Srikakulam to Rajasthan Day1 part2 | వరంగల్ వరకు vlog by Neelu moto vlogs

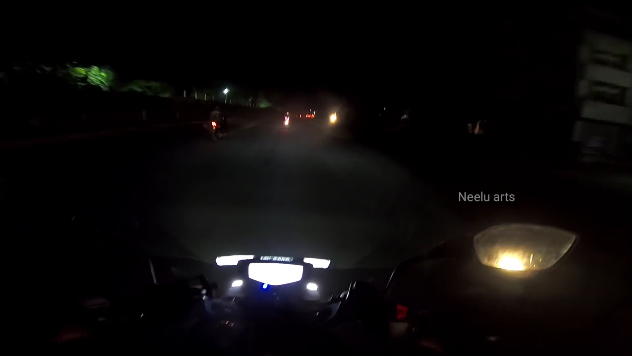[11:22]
ఫ్రెండ్స్ ఇప్పుడైతే 6:31 అయింది టైము. పాలవంచ దగ్గర ఉన్నాను అనమాట. ఇంకా వరంగల్ 112 కిలోమీటర్స్ అయితే ఉంది. ఫ్రెండ్స్ బ్రదర్ బండిలో అయితే ఫ్యూల్ ఫిల్ చేయాల్సిన టైం అయితే వచ్చింది.
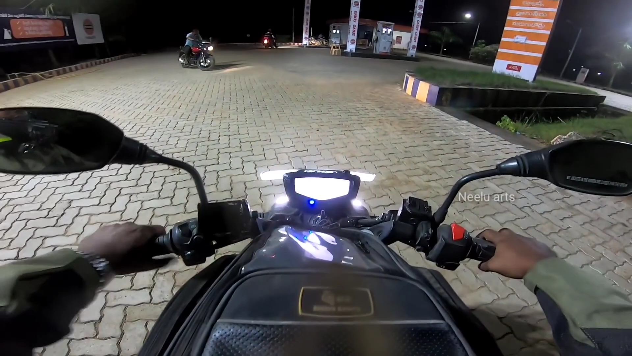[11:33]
నేనైతే ఇంటి నుంచి ఇప్పటికి 6:32.2 కిలోమీటర్స్ అయితే వచ్చాను.
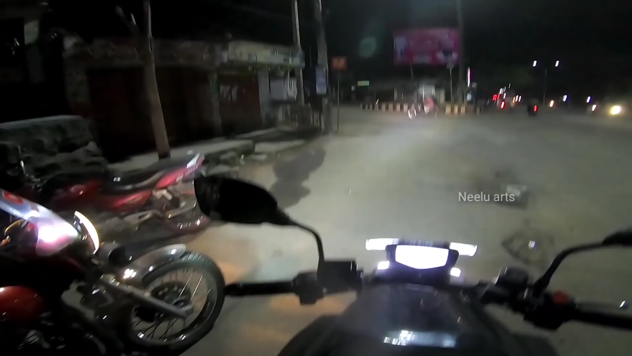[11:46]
ఓకే ఫ్రెండ్స్, మనం వరంగల్కి అయితే ఎంటర్ అయిపోయినాం. సో బ్రదర్ వెల్కమ్ టు వరంగల్ అండి.